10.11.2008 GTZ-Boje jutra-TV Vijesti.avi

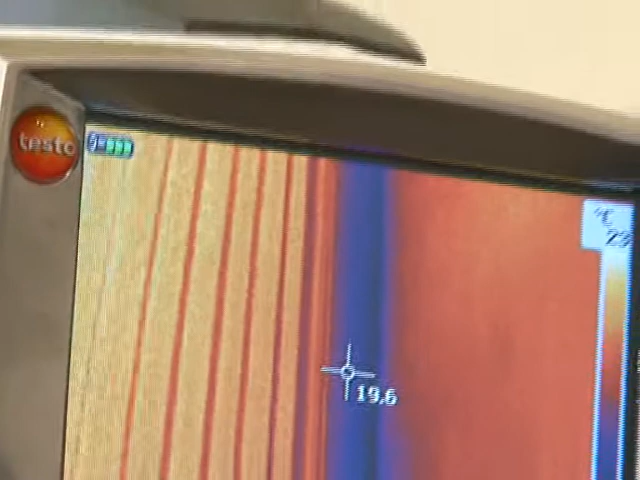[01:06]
Ova kamera omogućuje da se vide temperaturne zone u zgradama i da se prikažu oblasti u kojima postoji određeni
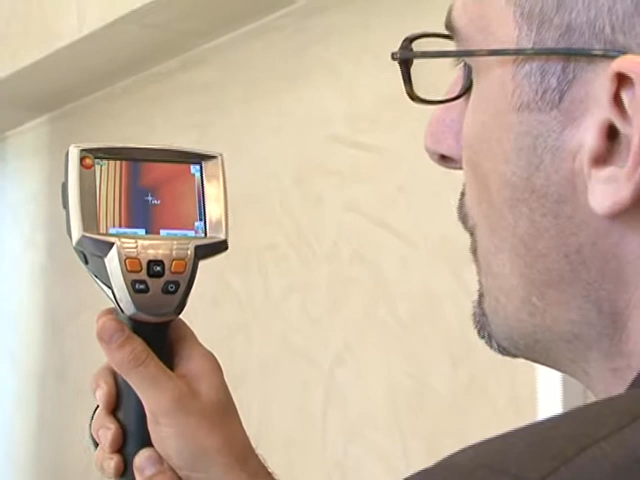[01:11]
problem i gdje je potrebno napraviti plan za energetsku sanaciju. Također na saniranim objektima se može provjeriti da li su te mjere sanacije bile uspješne ili nijesu.